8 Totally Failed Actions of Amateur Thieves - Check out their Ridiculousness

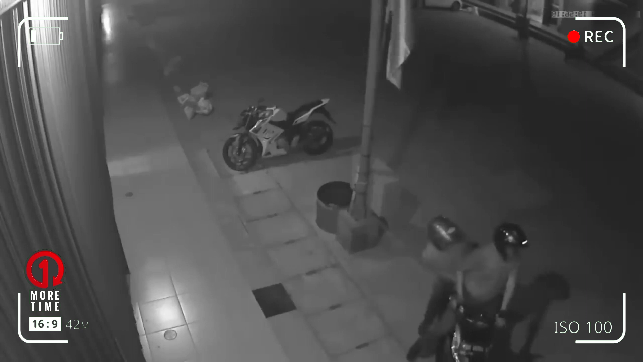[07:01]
These two motorbike thieves launched their action in front of a shop that was closed, and in front of the shop there was a motorbike, and it was seen from the surveillance camera that the atmosphere looked quiet, and this gave the two perpetrators an opportunity. But the two perpetrators had to fail again carrying the motorbike because the motorbike is covered with a double safety lock.